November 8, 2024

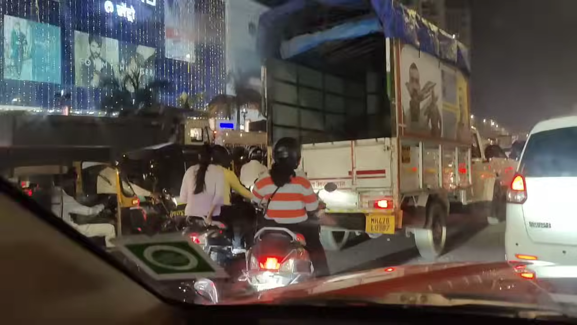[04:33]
और देखो ये ट्रैफिक तो देखो ट्रैफिक बहुत अच्छा मेकअप करती है कुलसुम उसको मेकअप मैन की जरूरत नहीं पड़ती है खुद ही अच्छा करती है माशाल्लाह।